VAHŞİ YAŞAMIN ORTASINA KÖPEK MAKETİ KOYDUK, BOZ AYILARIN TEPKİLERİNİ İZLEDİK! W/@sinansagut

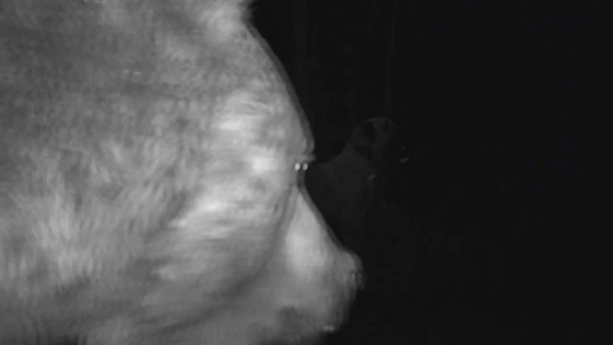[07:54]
Arkadaşlar dev bir boz ayı gelmiş. Gerçekten kafası kadrajı kaplamış.
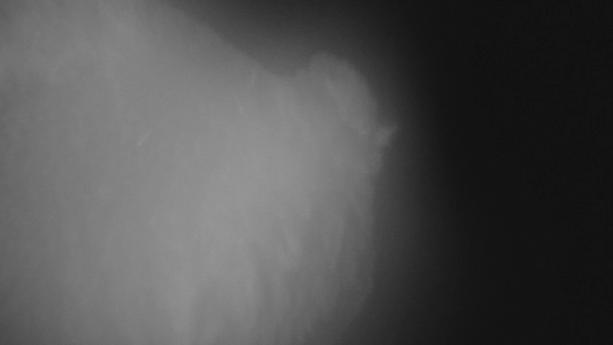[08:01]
Foto kapanı kokluyor. Bu kesik kulak olabilir. Böyle cüsseli zaten 2 tane ayımız var.
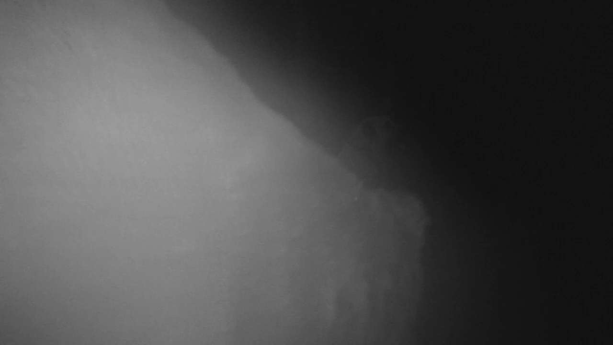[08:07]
Birisi ayıyor gibi birisi de kesik kulak. Ama ben kesik kulak diye tahmin ediyorum.
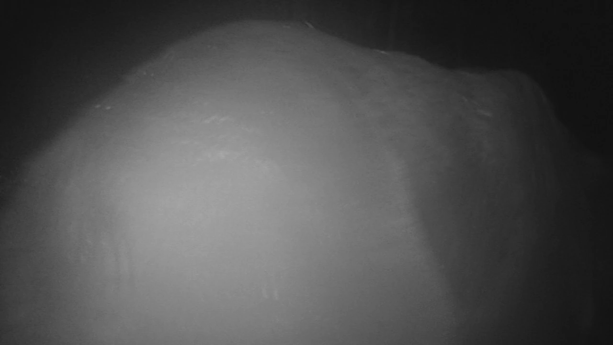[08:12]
Çünkü geçen haftalarda buraya kesik kulak gelmişti.